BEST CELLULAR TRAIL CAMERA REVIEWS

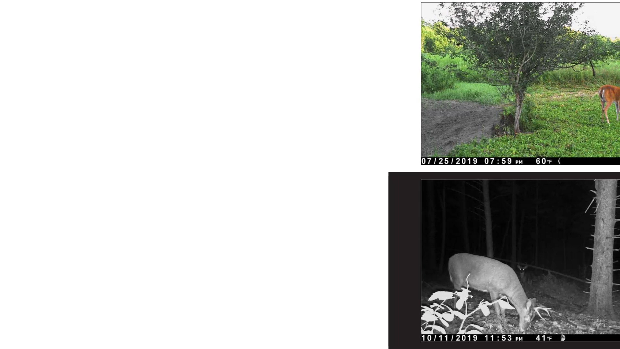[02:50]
It's also got a quicker 0.4 second trigger speed, which is roughly 0.3 seconds faster than the Moultrie. However, this is a photo mode only trail camera, meaning you can't record videos.